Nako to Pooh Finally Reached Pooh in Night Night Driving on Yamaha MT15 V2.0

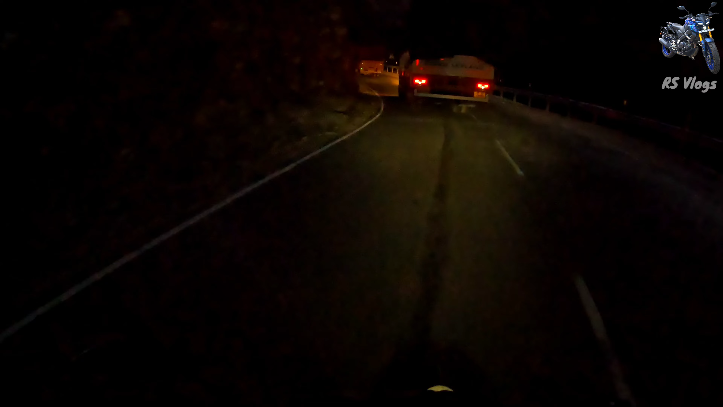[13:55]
कि अंदेरे में एम्टी फिटेन की लाइट का फोकस कुछ इस तरह का है यह लोबी में और यह हई भी में